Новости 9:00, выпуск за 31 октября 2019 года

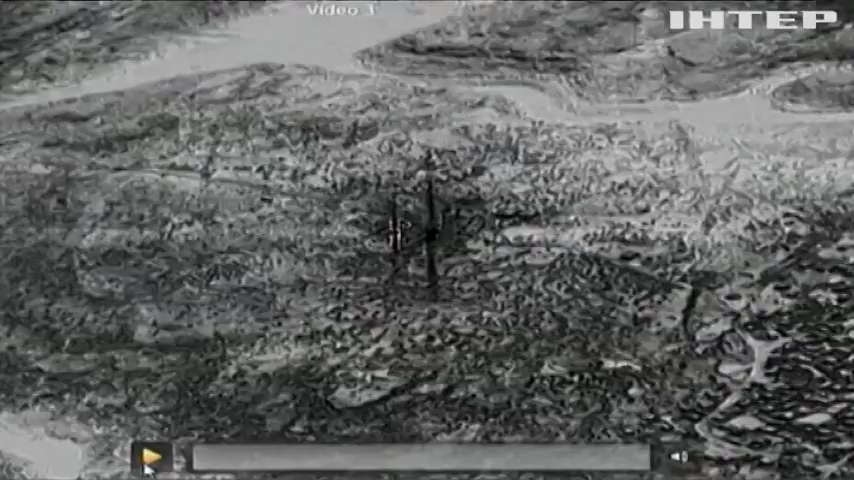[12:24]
На них видно, як до будинку Аль-Багдаді з двох сторон наближаються американські військові.
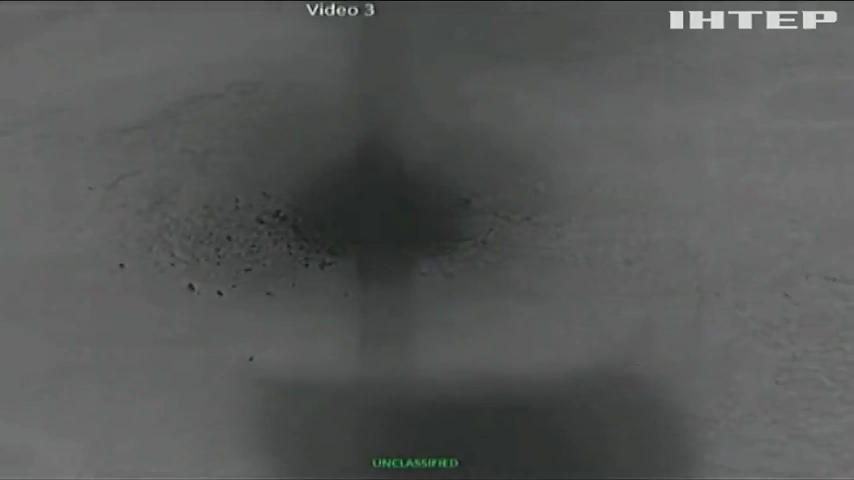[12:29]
Власний момент ліквідації на відео не потрапив. Нагадаю, 27 жовтня Дональд Трамп заявив,